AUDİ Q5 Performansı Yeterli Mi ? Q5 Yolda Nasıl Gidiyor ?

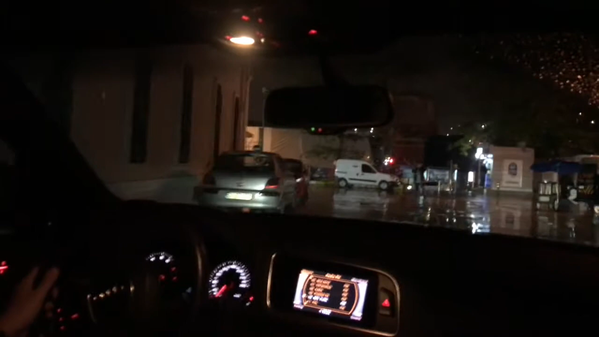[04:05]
Sport'ta nasıl hızlanıyor arkadaşlar? Motor gücünün 1500 devirin üstünde verdiği için
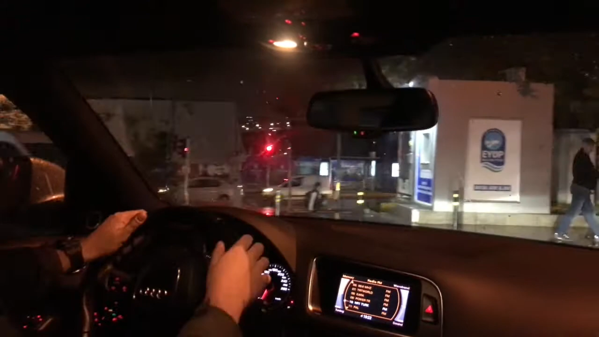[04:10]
yani dry modunda araba hep bir yüksek vites gitmeye
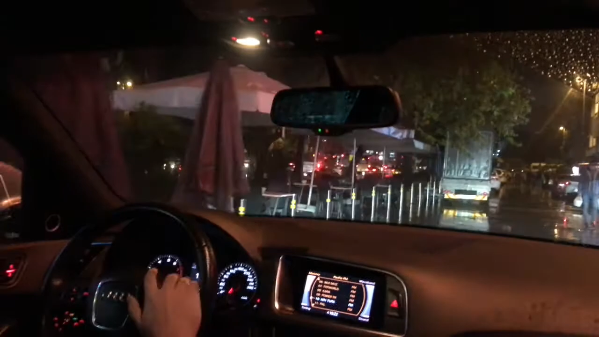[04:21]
çalıştığı için biraz şey oluyor. Yani vites yüksek devir düşük ve siz gaza bastığınızda araba
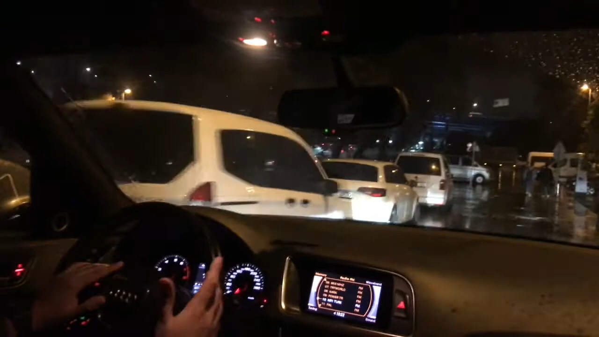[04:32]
bir anda bir hani vites düşürmeye çalıştığı için bir saniye falan bir gecikmeler yaşanıyor arabada. Bunlar normal. Çünkü dry modundasınız ama sport modunda ve F1 modunda işler değişiyor.
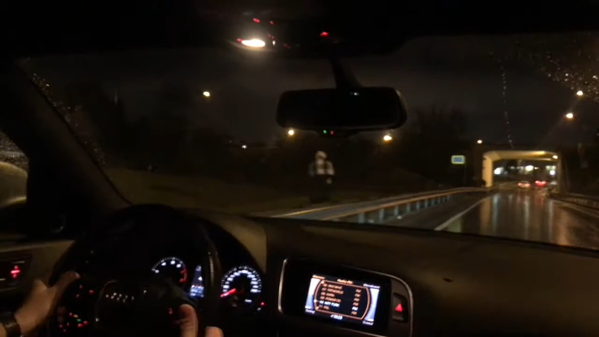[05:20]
ve 120-130 km hız bandından sonra araba kendini basmaya başlıyor. Yani bu ne demek oluyor? Araba kendini rüzgarın içine alıp kendini kuvvetlendirip itmesine neden oluyor bu özellik. Çok güzel bir özellik. Bu da size virajlarda yardım sağlayıyor. Ve motor sessizliği. Çok sessiz. 420 Nm tork 2.0 TFI
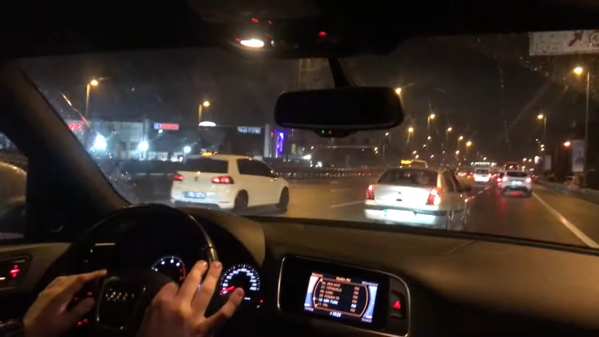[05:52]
225 beygirin vermiş olduğu bir güç mükemmel bir sessizlikle geliyor. Bu da gerçekten çok iyi benim için. Şu an bakın Vites 5 1500 devir 50 ile gidiyorum. Sessizliğe bakın. Yani çok sessiz biraz trafik var. Yani benim demek istediğim eğer bu arabayı alırsanız arkadaşlar